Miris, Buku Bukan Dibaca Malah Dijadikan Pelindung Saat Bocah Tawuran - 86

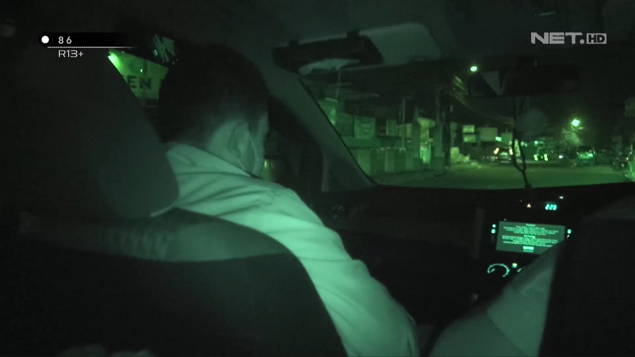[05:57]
salah satu kelompok, dan satu lagi kelompok akan melakukan tawuran di salah satu tempat di Jalan Tentara Pelajar.
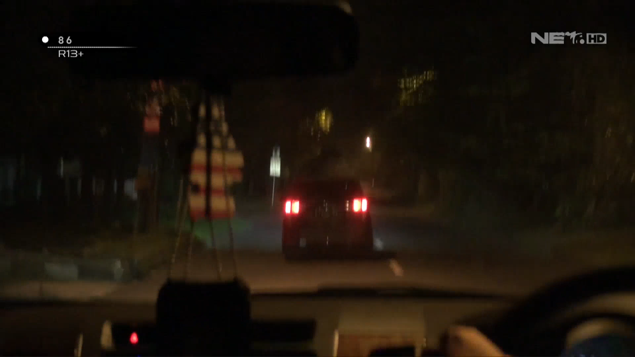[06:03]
Satu kelompok itu masuk ke jalan baru itu dan berhenti jalan Ibnu Khaldun.